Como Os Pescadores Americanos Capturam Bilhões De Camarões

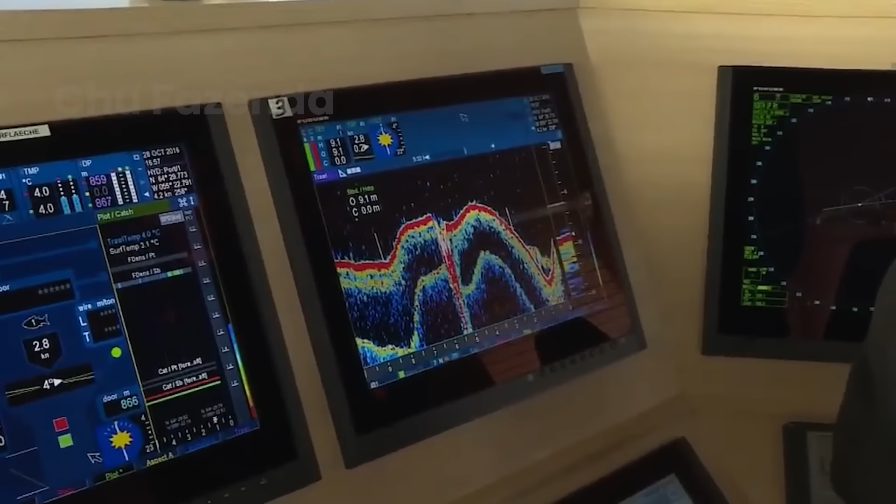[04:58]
Neste momento, a tela exibe linhas de água azuis e fica vermelha.